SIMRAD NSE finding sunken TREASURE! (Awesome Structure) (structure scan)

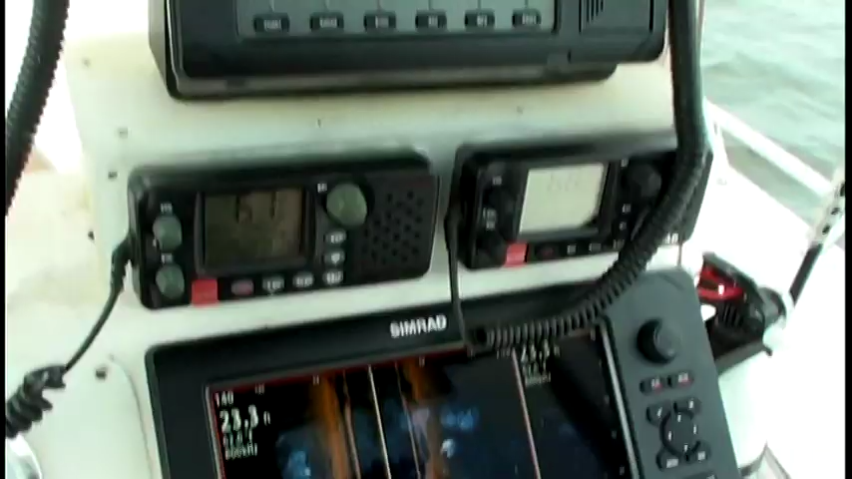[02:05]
If I adjust the brightness on one unit, it changes up here. Just incredibly efficient here. And watch this.
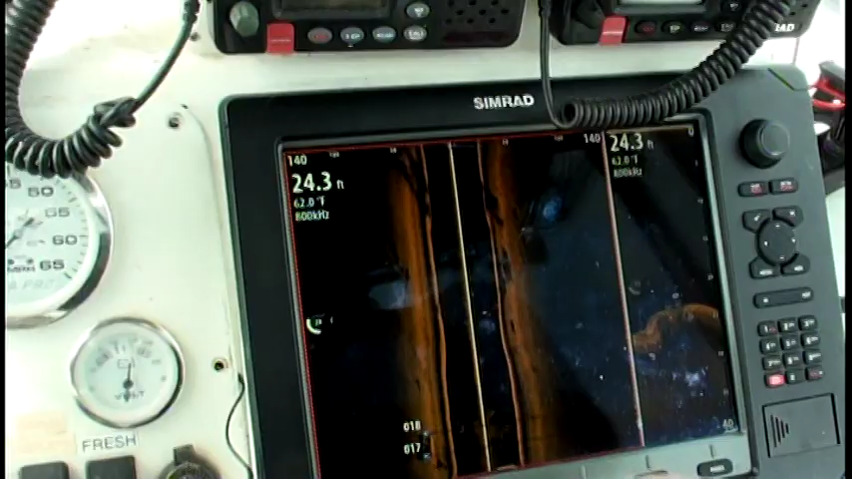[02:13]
On screen: depth 24.3 ft, water 62.0°F
Now, keep in mind, I didn't drive over that boat. That boat was way off to our left.
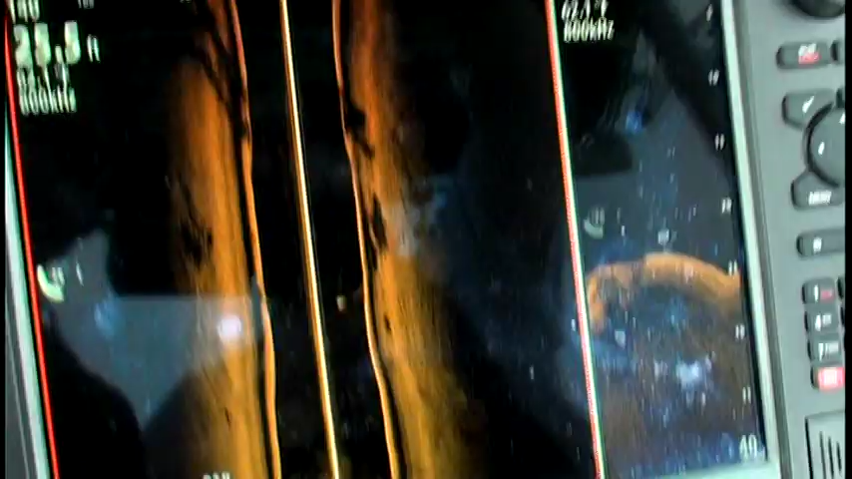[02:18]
But now, if you look up top, I can see where those two marks were.
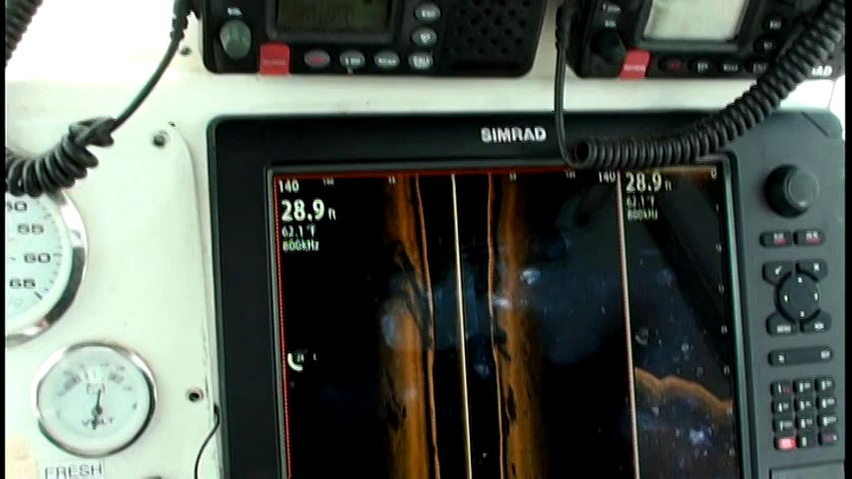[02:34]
On screen: depth 28.9 ft
We saw way off to our left. We never would have saw that if we didn't have the side scan, period.